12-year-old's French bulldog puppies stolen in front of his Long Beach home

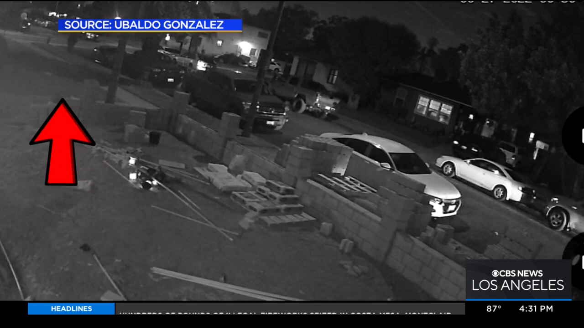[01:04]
Then a car slowly approaches. It then makes a U-turn at Lewis Avenue and comes back. The car passed by and I seen them take both of them. That was the last time he saw them. Yes, the family has several dogs, but they say that these two were special.